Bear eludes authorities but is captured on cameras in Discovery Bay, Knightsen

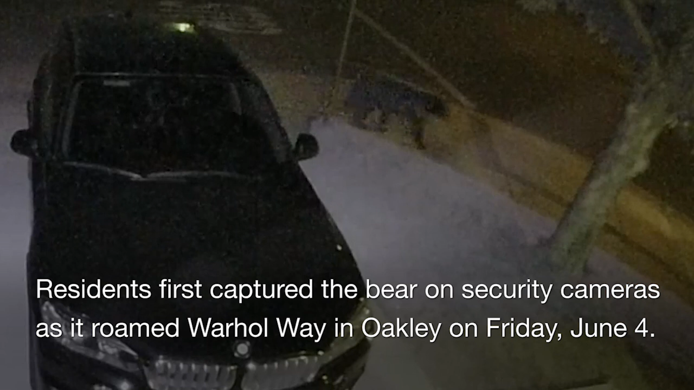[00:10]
Gosh, there it is. Holy cow. Holy cow is right.